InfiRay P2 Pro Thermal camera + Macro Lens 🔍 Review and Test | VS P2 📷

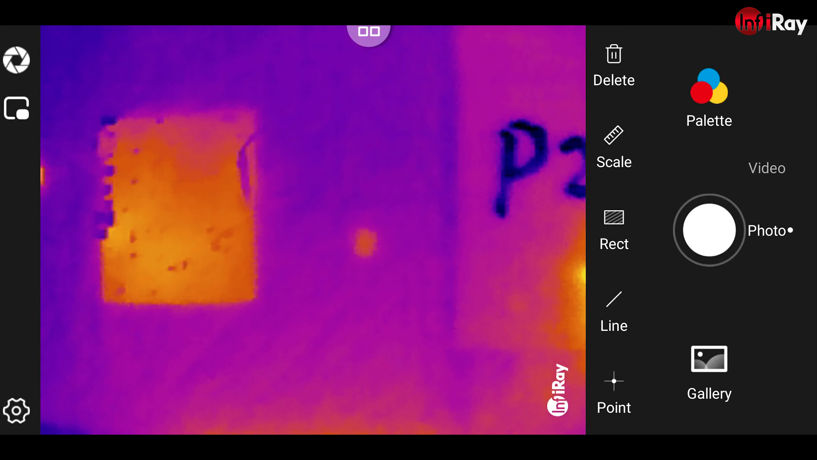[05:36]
Draw it on a paper with water that this is the P2. There is the teleconverter and I'm
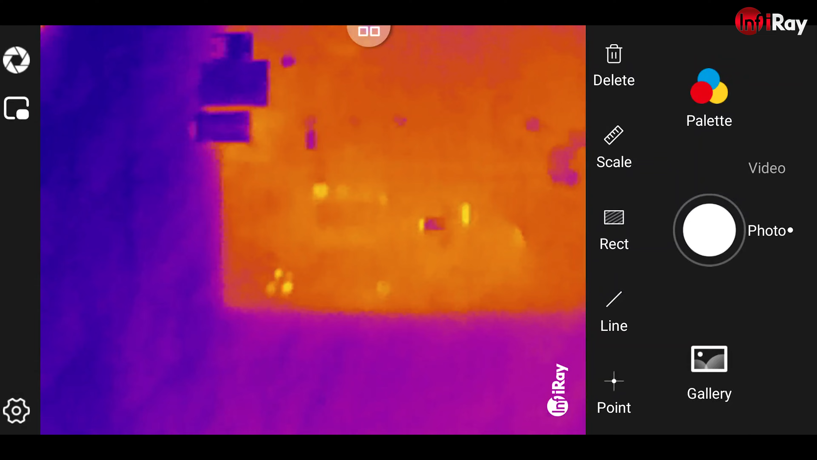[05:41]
going to hold it with my hand on the P2. Then let's move the P2 closer to that main board.
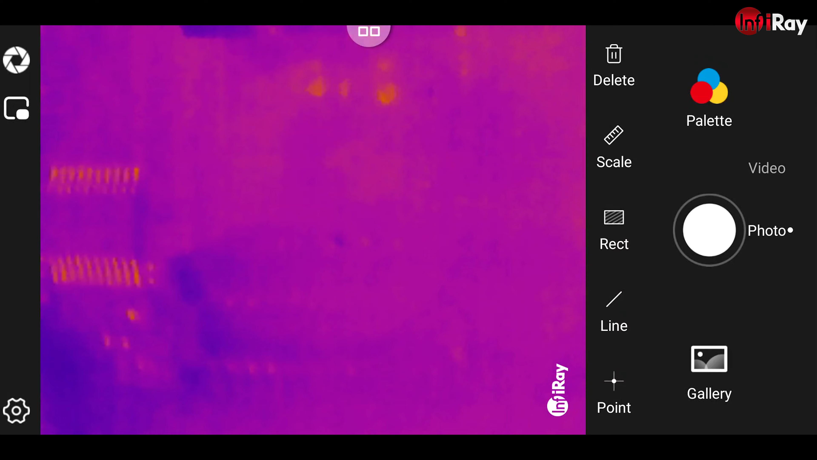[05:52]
As you can see it works, that chip is 5mm.
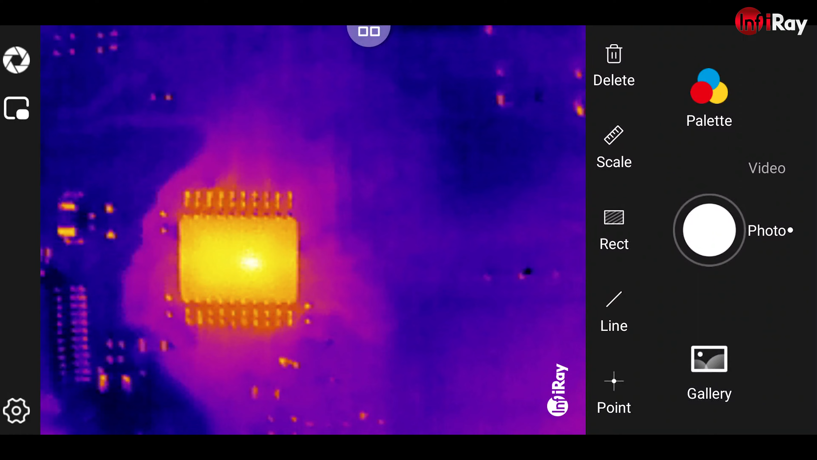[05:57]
The reason why you need a teleconverter basically is because the P2 itself doesn't have a manual focus.
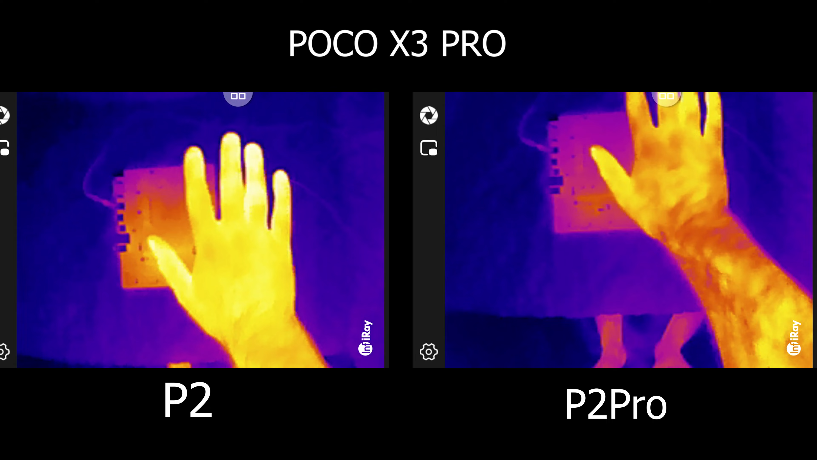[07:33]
For some reason as you can see the P2 Pro have much more contrast, showing much more temperature zones on the hand and even the hairs. Now this part is not going to be super visible but you can see I'm going to do some short circuit. As you can see on both of the images that little defective component is illuminating immediately.
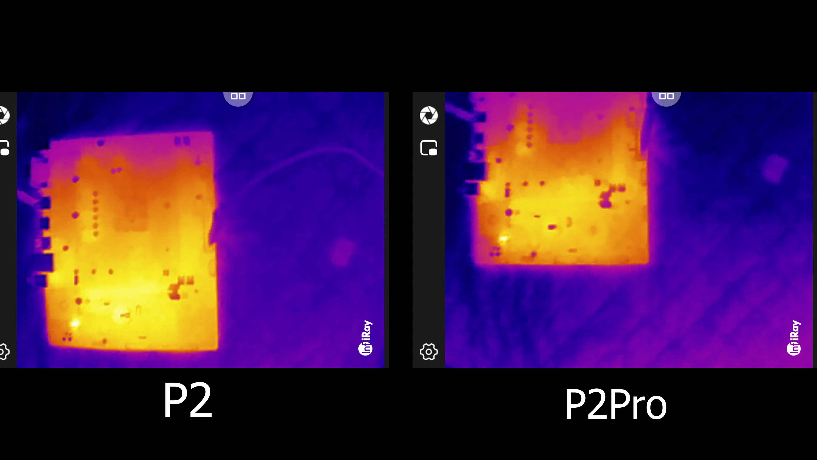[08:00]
You can see it but you cannot see it yet clearly which part is that on the motherboard. So definitely you need the teleconverter lens.
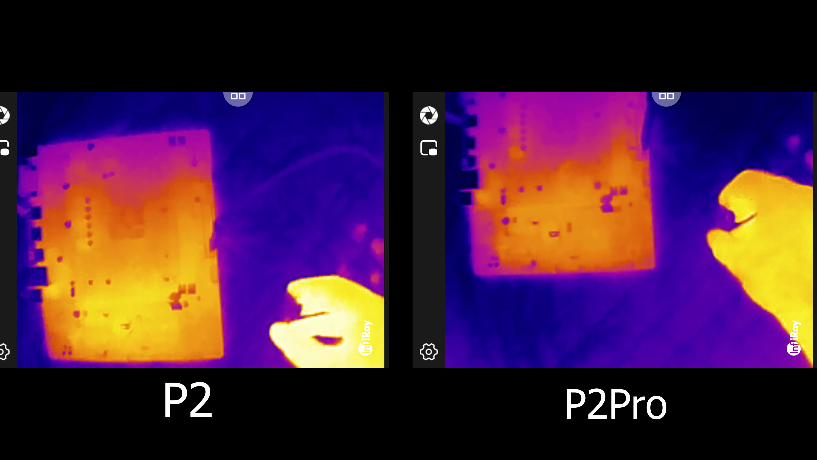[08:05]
So now putting it on the P2 Pro, getting closer.
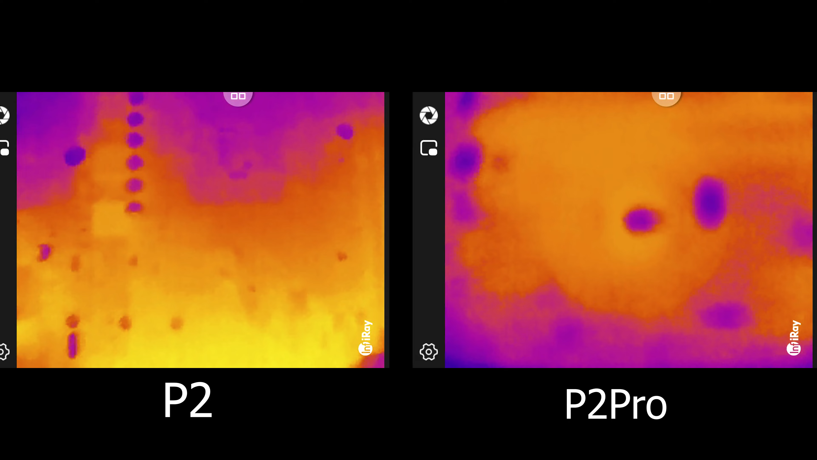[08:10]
And as you can see on the P2 Pro immediately you can see clearly which component. This component is a small chip, it's about 5mm across. So it's very small but you can see it big and clearly. So if you repair phones, teleconverter lens is going to be exceptionally useful for this device and of course in this low price.
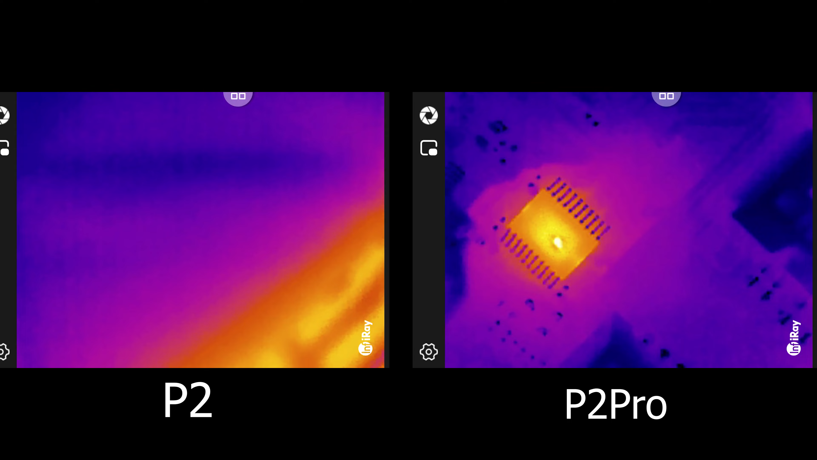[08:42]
Now moving on to other subjects. As you can see if I move around in the
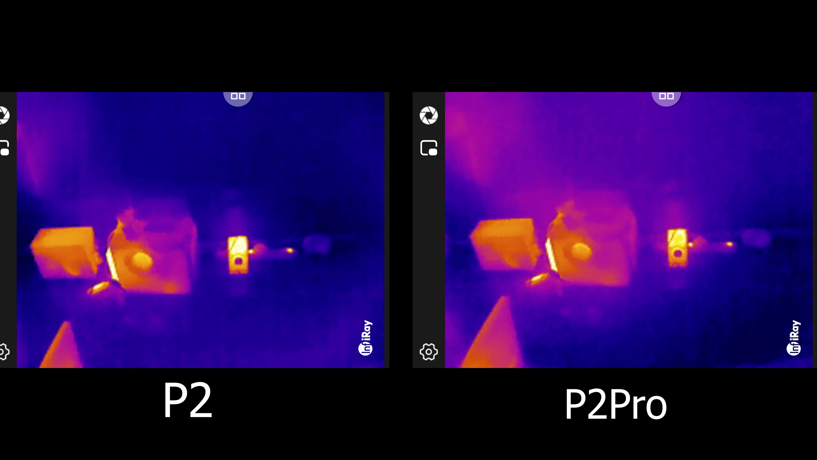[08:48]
room you can see that the P2 Pro again have much more thermal contrast in
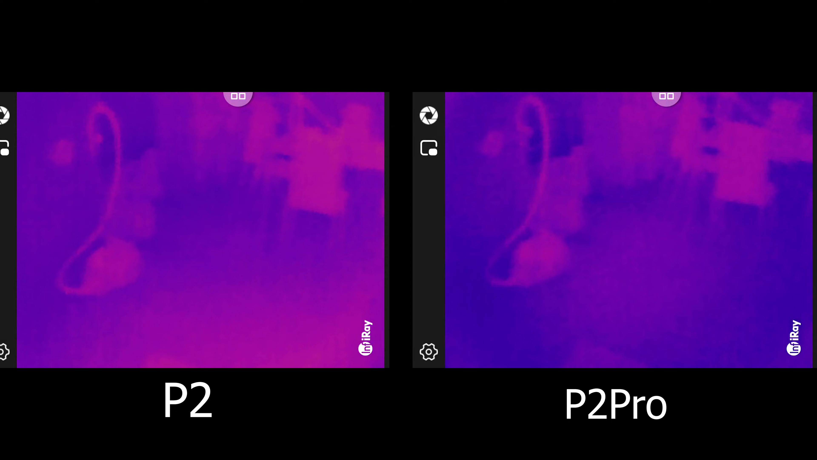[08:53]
comparison to the P2 is also probably thanks to that different type of thermalized outside window of it.
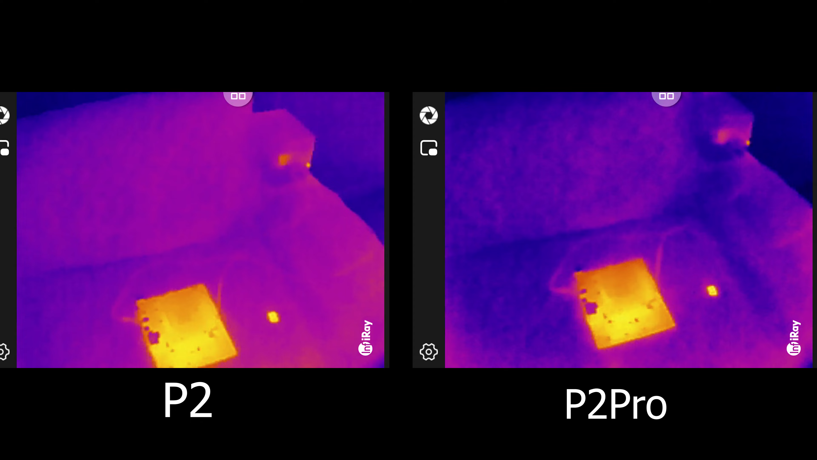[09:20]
So now looking out on the window you can also see that the city,
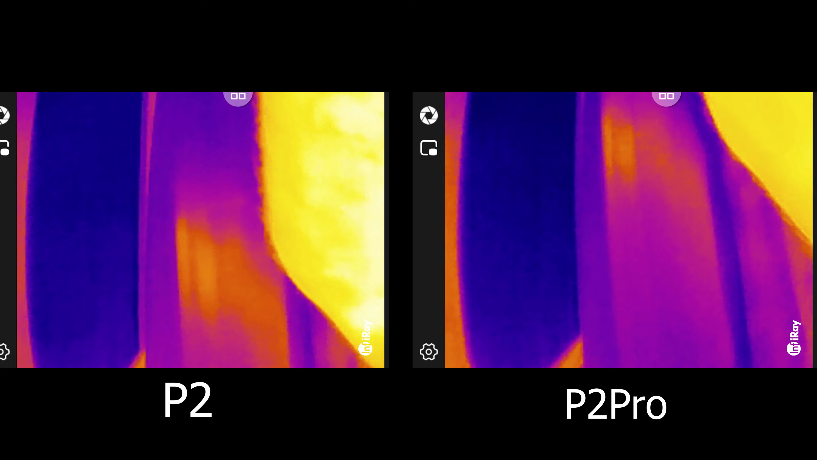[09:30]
all the details are maybe slightly in favor in contrast for the P2 Pro again. So
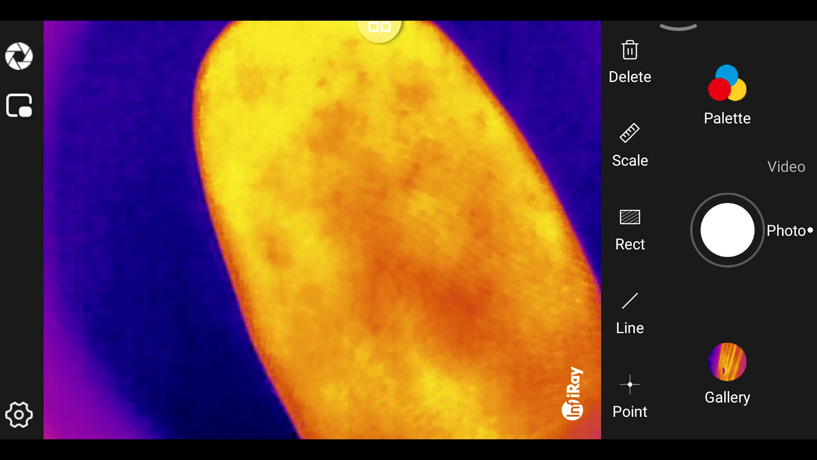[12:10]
But you can see this macro lens is so capable that you can see such details as well. In this part, I'm still using the macro lens on the P2 Pro. As you can see, getting close to the board, even the smallest components are clearly visible. As I blind the voltage, this 5mm chip lights up like a light bulb under the thermal camera. As I blind the energy of a relaxation.
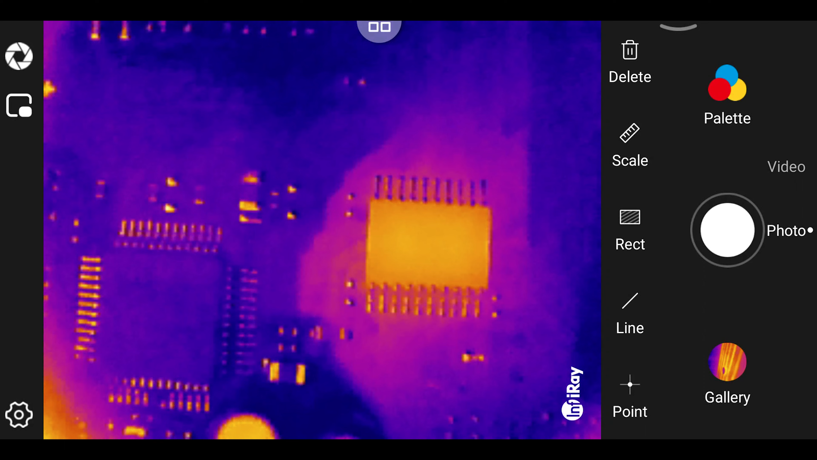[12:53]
As I blind the temperature of a cooling system. In this part, I'm still using the chest as well. Alright, let me know if you can see this. And do we find this way. As I blind the camera. This way, God bless you.
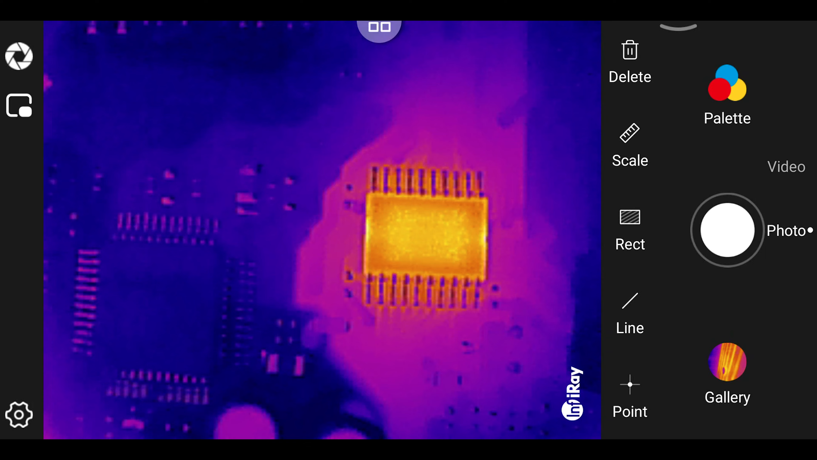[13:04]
I will be able to unmute you. I will be able to unmute you. I will be able to unmute yourself. I will be able to unmute you. For the next part, I will be able to unmute you. So, we'll be able of a moment. Here, now without the macro lens, just a normal P2 Pro, street view, heavy traffic,
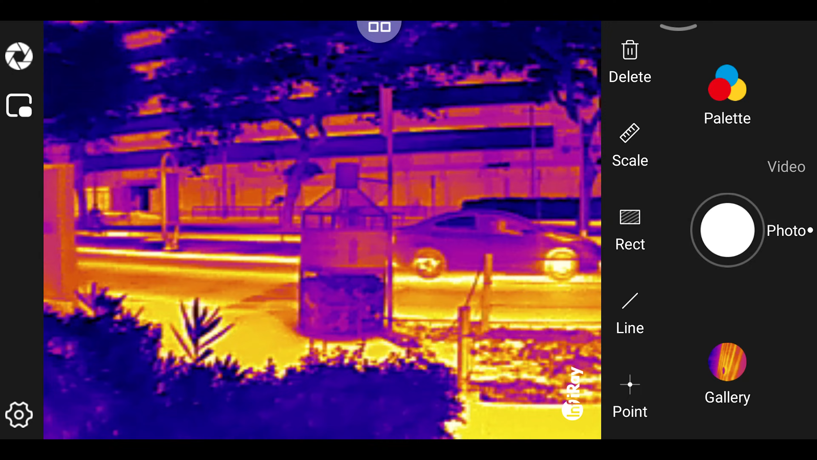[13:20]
you can see the engines of the cars, the tires as they eat up, everything.